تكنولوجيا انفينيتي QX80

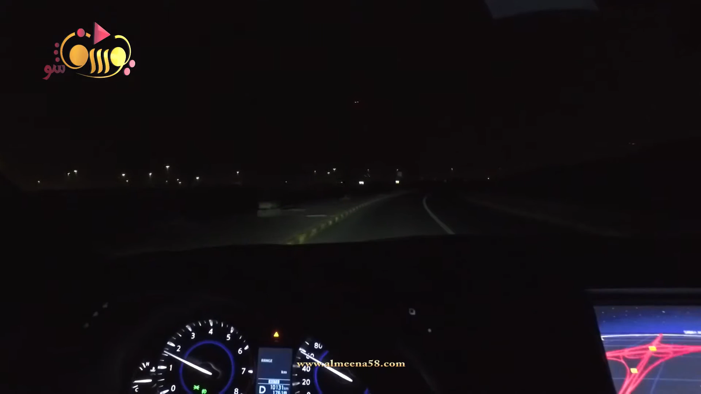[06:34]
ار بي ام نجرب مع بعض اضاءة الادابتف ال اي دي اللي موجودة بالانفينيت ال كيو اكس اي تي دف العصعق الاضاءة قدام رح يبين عندك بالعدادات
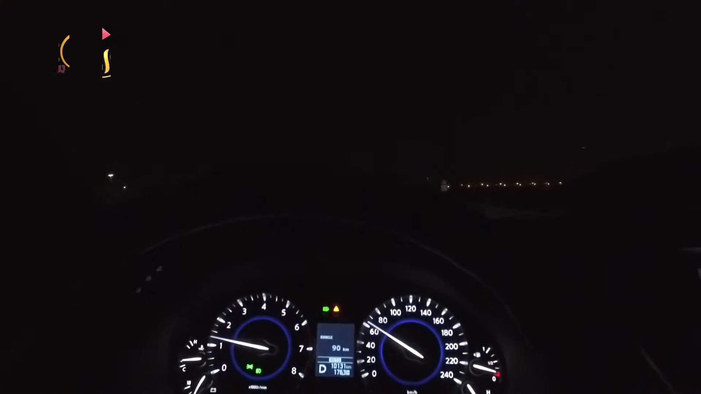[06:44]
اوتو بالعلامة الخضرة فالمفروض السيارة تشوف اذا في سيارات قدامك أو شيء طفل عالي اذا في ما في احد زي الان يشتغل عالي زي ما احنا شايفين وطبعا تتحرك يمين ويسار عكس مثلا اللي شفناها في الليكسوس الليكس 570
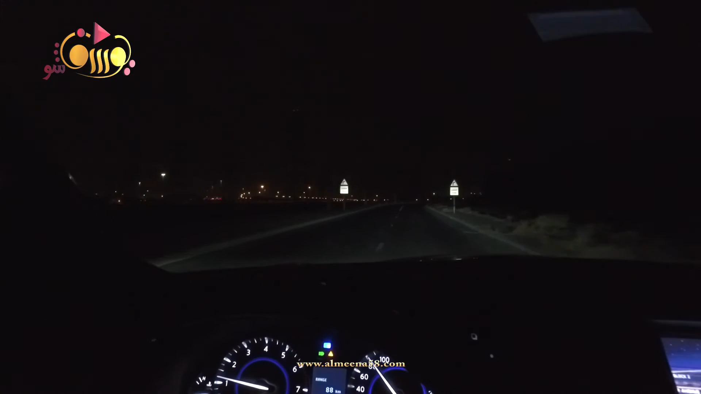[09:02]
ما طفت لازال نور عالي شغال نشوف الان على اللفة لاحظت الانوار حقية الشارع فطفت النور العالي الاضاءة اللي قدام هذي الادابتف LED انا شوف انها عادية يعني ما في شي مميز بالنسبة للسيستم اللي موجود بالامفنتي موسيقى